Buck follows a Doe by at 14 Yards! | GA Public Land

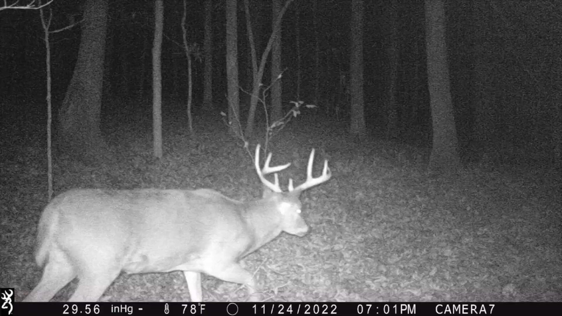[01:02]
8-1 is a big wide deer that I know from last year. Showed up here in September, kind of went missing through October, and showed back up in the last few weeks.
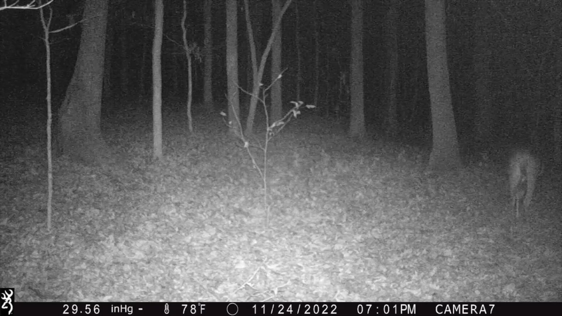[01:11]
He comes to eat pretty regularly. I feed in two places, back up on my property.